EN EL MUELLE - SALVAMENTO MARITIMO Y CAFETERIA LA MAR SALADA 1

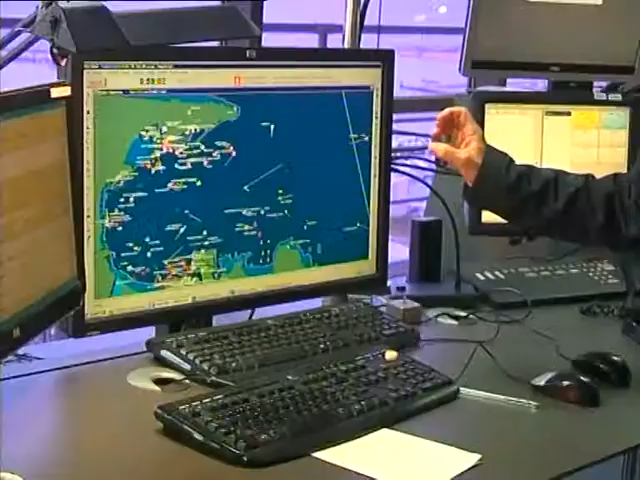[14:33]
visión radar, y por medio de otros sistema AIS, para localizar barcos y ver cómo se mueven.
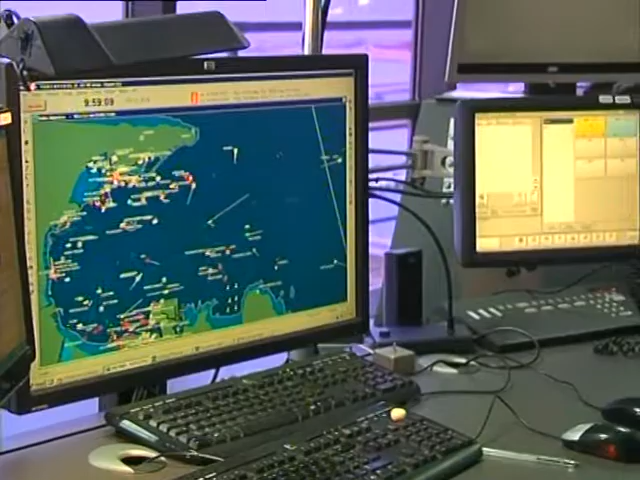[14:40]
Aquí podemos ver ahora mismo el tráfico que hay en bahía, en este mismo momento, vemos los barcos que se van moviendo,
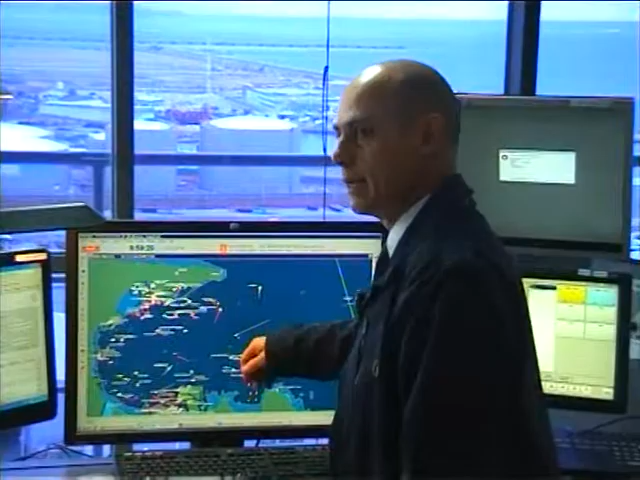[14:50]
los vectores que tienen indican hacia dónde se mueven y la velocidad que llevan, y todos estos datos pues se van registrando automáticamente.